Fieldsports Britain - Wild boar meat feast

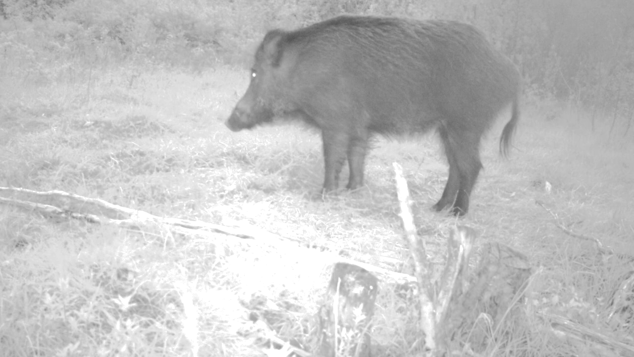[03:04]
They know there's a nice lone boar feeding here,
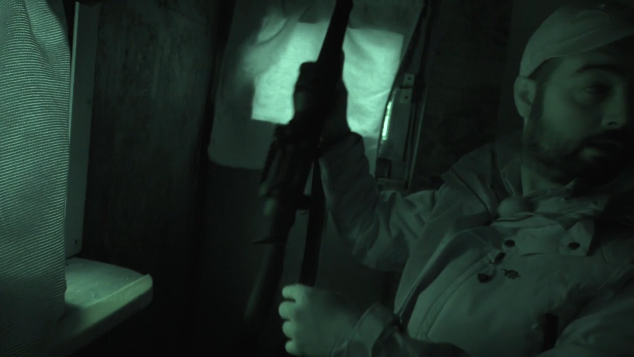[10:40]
That's better. That means if I fall asleep, I don't drop the rifle, so it's ideal.
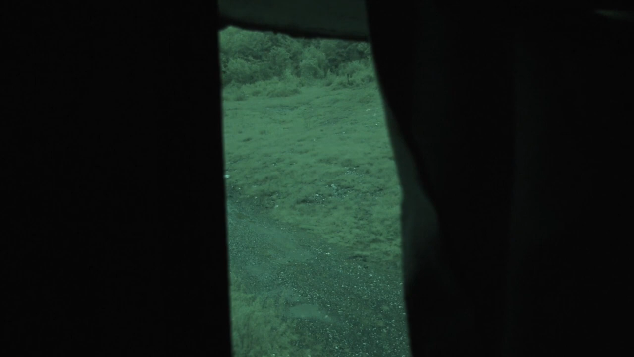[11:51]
So we've got everything in our favour. Weather conditions is good. We've got Igor, the expert, behind us. We've got the master behind the camera. I mean, everything is all set. The show is set. Let's just hope for a really successful night.
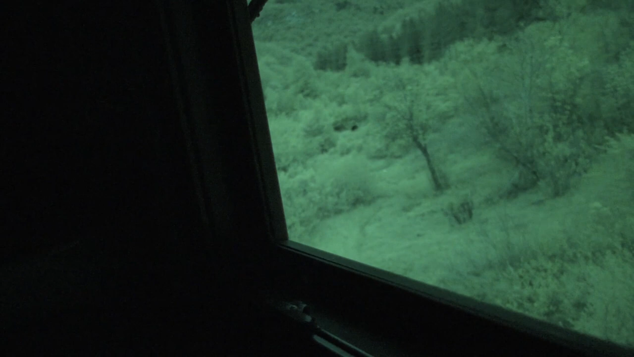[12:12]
Is it? When the boar does materialise, surprise, surprise, this time it's still in reasonable light.
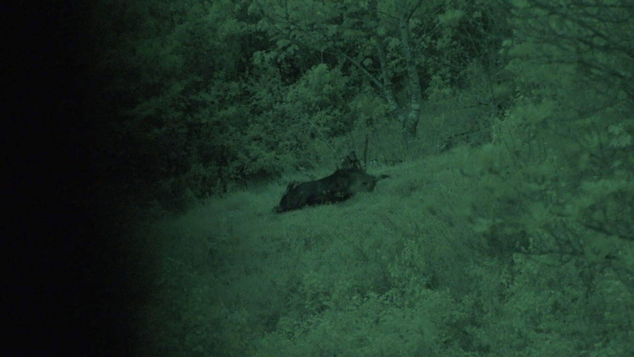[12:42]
That was incredible. We've been looking out of that spot for ages and there's nothing.
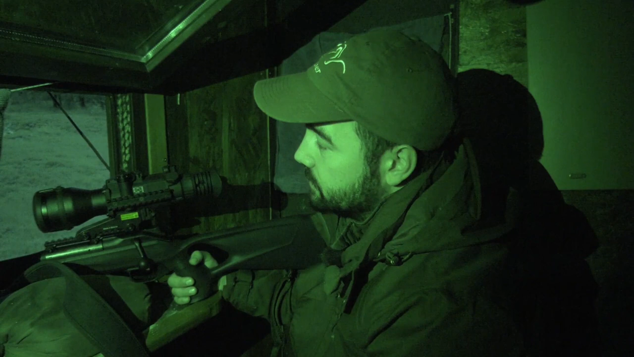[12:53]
Looking over the feed pile over here, there's nothing, and all of a sudden I just see this big black blob at the corner of my eye. From here it looks huge. It looks bigger than the ones we have back at home.
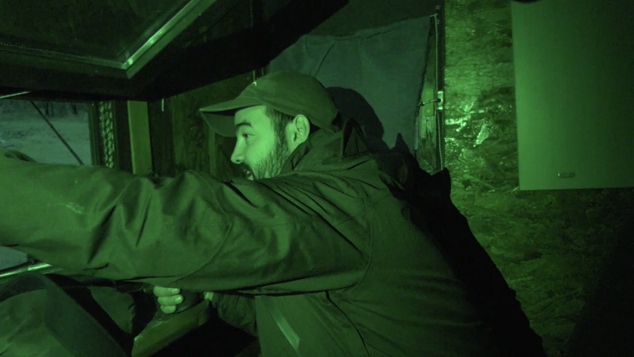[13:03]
That is incredible. I'm speechless. Well spotted, because concentration-wise we were sort of fading a bit on the phone, sort of. Yeah, you know, when you're here for a few hours, it's very difficult to try and be as alert, because you tend to kind of whisper and talk in between. But he'd come on the feed pile, and we took the chance, so it's actually not too bad outside. I stuck the night vision on, but I didn't put it on full IR mode.
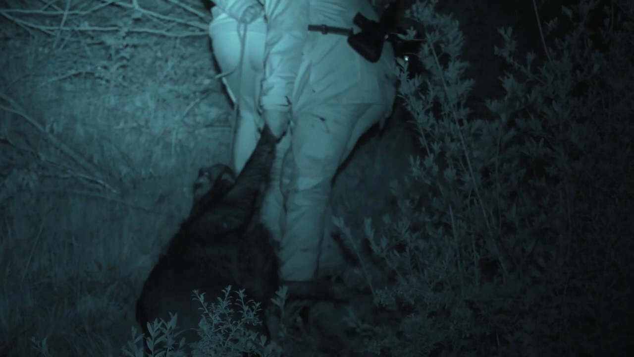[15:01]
Just to the road here? Yes, yes.